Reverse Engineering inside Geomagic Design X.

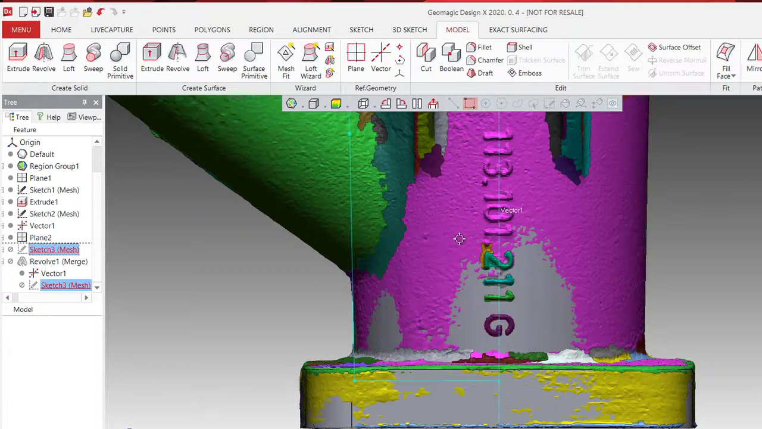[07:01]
so it will merge it into my olive model, and here it is,